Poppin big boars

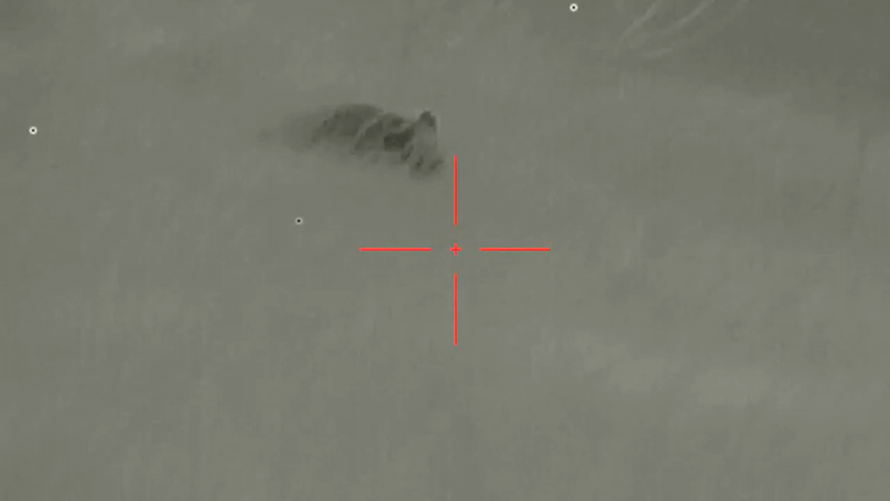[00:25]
out there and valerie and mark both thought it was a cow it was so large and they
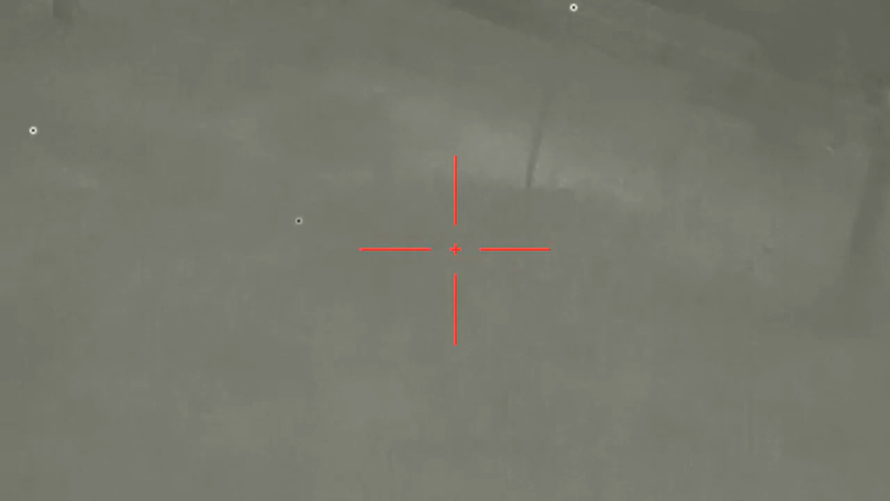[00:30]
didn't really even take a second look um and i just watched it for about three minutes and i was like all right that's a pig
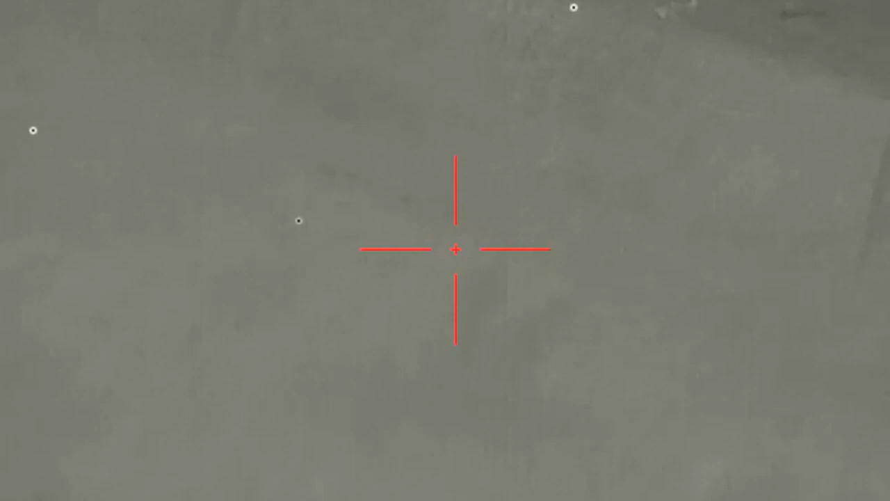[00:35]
and we always want to confirm our targets and
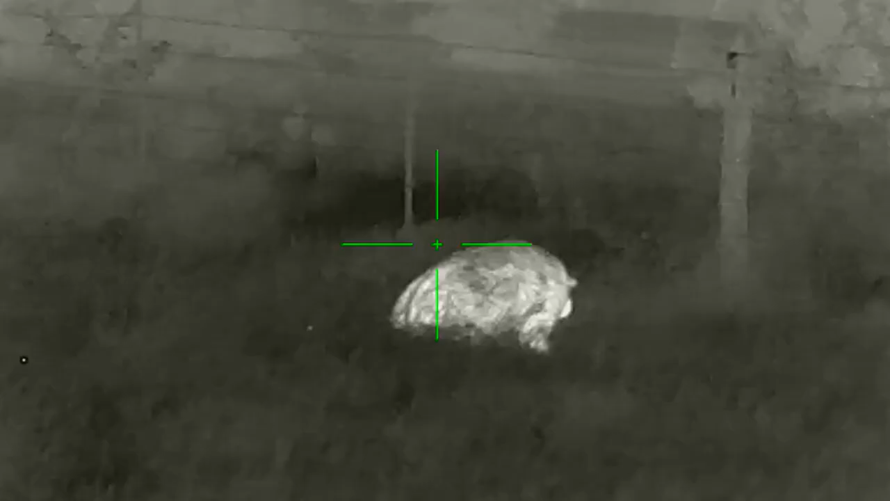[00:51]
150 yards away and went to work on it it was a good evening we dropped it we're using baronoptics super hulksters uh 6.5
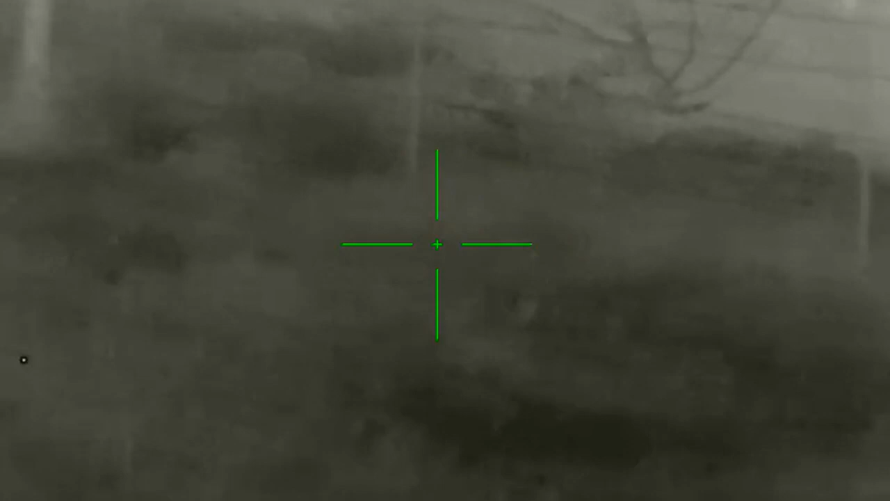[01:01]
creedmoor 300 blackout and a 5.56 and we really did put
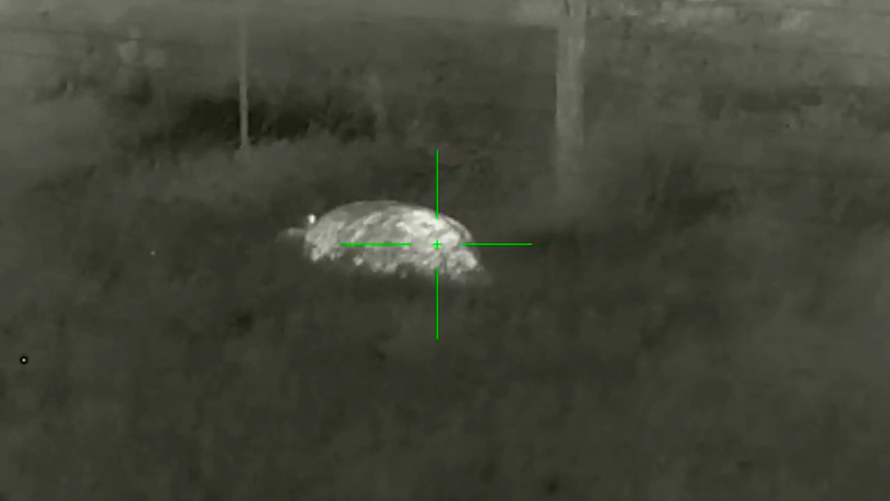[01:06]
it down we estimate that pig about 275 it was rather large uh single bore and this is johnny duke don't forget to hit the like button and subscribe and keep hogging it folks hey
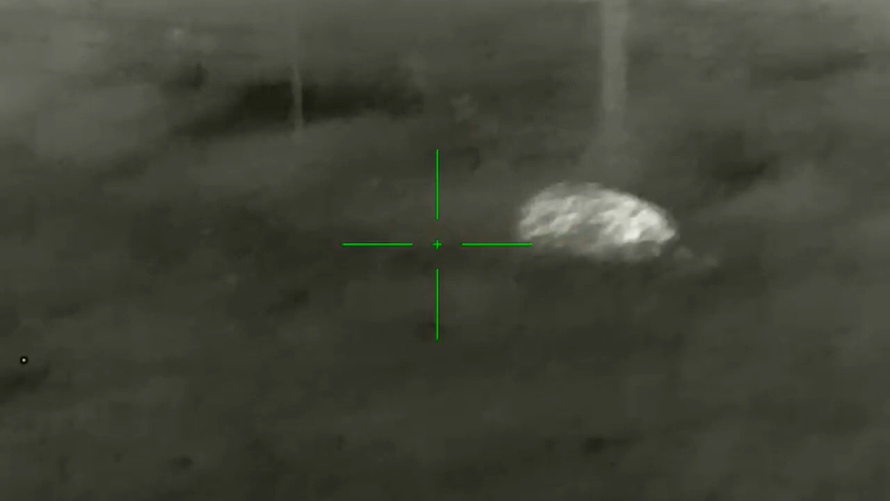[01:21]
guys we had two shooters uh also filming this video here so mine's the first one and mark fosters is the second one here and he's actually got some really good footage he was on it i was managing the process and the other hunters and doing the countdown so he's actually got some good footage here and i wanted to go ahead and add that